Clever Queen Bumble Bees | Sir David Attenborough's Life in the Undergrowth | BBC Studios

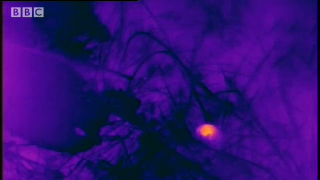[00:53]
without moving them, she can rev up the wing muscles inside, and that raises the temperature within her thorax by 20 degrees centigrade or even more, as the expanding yellow image on the thermal camera indicates.
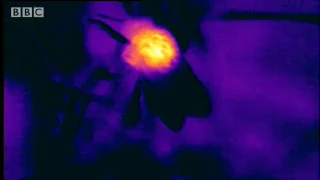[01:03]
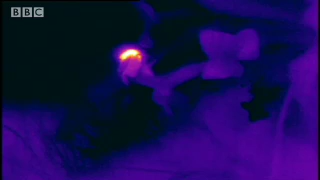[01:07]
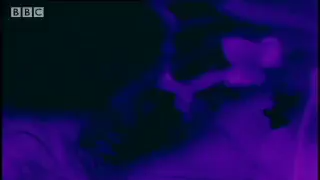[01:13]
Her body temperature is now over 30 degrees centigrade.